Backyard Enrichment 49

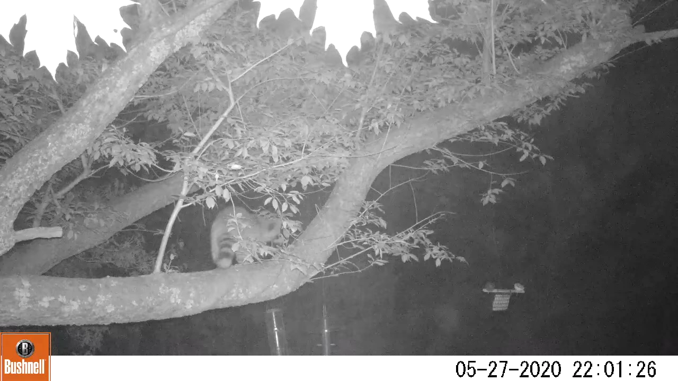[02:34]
This is the raccoon, Procyon lotor, a medium-sized mammal. It is easily recognizable with a bushy tail with alternating black and gray rings, a black face mask outlined in white, and a distinctive humped posture. Raccoons can vary in weight from 12 to 36 pounds, with some exceptionally large individuals reaching 50 pounds.